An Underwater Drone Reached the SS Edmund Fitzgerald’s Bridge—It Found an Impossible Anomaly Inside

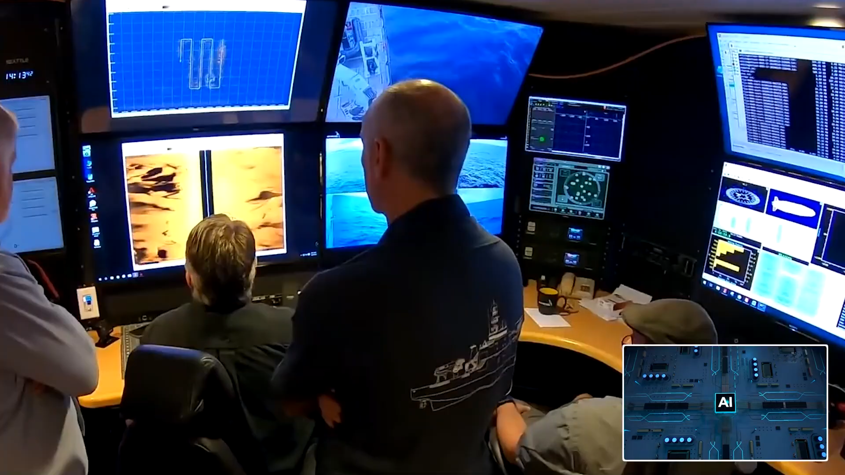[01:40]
So it allows us to see the bottom of the lake and if we're fortunate enough to actually find a shipwreck, we can go back, use the lower frequency.